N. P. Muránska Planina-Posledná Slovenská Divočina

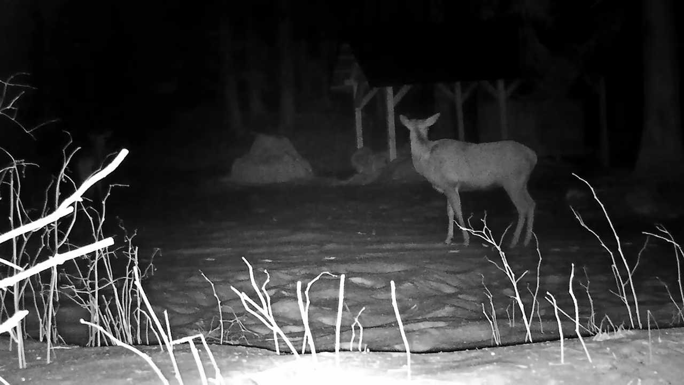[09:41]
Ani po západe slnka život na Muránskej planine neutícha. Práve naopak, v noci je zver najviac aktívna.
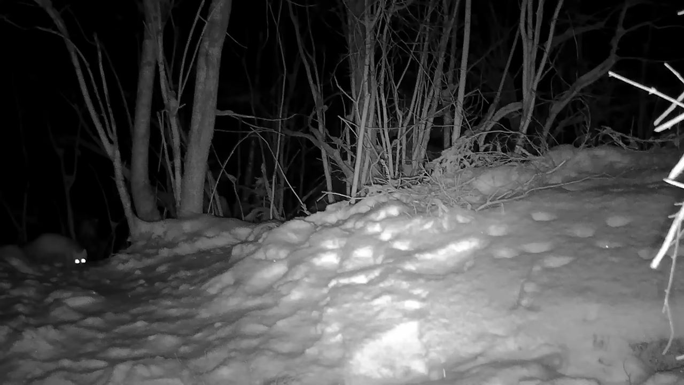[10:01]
Hlavne kuna je najviac aktívna v noci. Živí sa cicavcami, vtákmi, hmyzom, ale žerie aj žaby, vtáčie vajcia, rôzne plody, príležitostne aj zdochliny. Jej najobľúbenejšou korisťou sú veveričky.
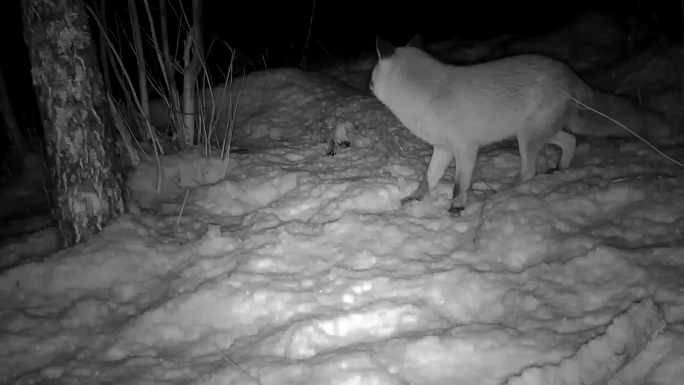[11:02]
Živí sa najmä drobnými hlodavcami, malou zverou, napadne aj estrnča. Žerie hmyz, červy, myši, zdochliny a obľubuje aj ovocie.
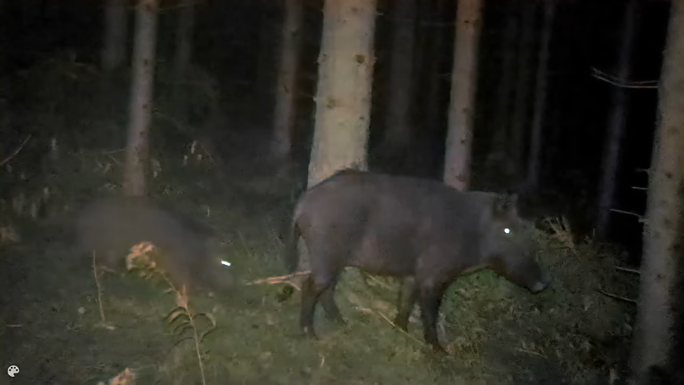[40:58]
Diviačia zver vedie nočný a spoločenský život, len staršie diviaky žijú samotársky. Diviačia zver sa živí najmä rastlinnou potravou, korene, tráva,
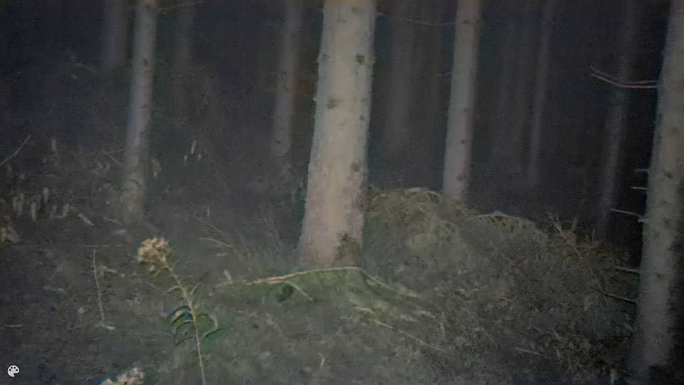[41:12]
hľuzy, huby, žalude, ale aj živočíšnou potravou, drobné hlodavce, na zemi hniezdiace vtáky, dospelý hmyz a jeho vývojové štádia, plazy, mekýše, červy, zdochliny.
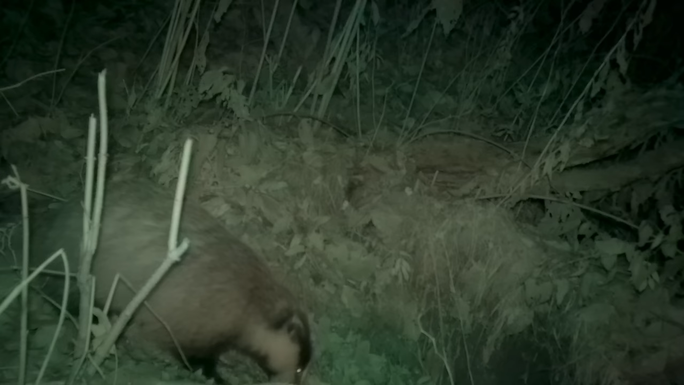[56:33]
Len čo jazvec zalezie späť do svojej nory, líška neváha ani chvíľu a pokúša sa jazvecovi potravu uchmatnúť. Neváha pritom strčiť hlavu až do jeho nory, čo si však jazvec nenechá tolerovať a rozhodne sa svoju potravu chrániť.